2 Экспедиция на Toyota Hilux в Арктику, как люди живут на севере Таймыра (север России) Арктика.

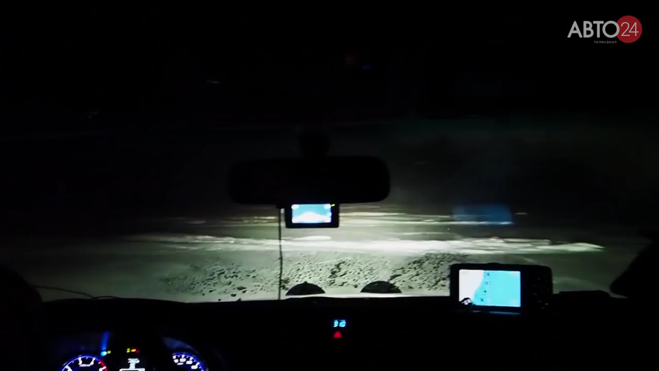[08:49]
По пути встречают местных жителей на двух снегоходах и вездеходе.
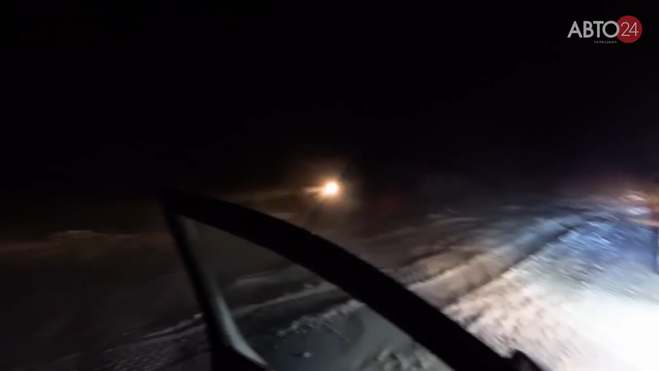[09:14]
После чего новые знакомые, поднимая клубы снежной пыли, скрываются в темноте. Но вскоре вдали показались растекающие белую пелену мощные судовые прожекторы.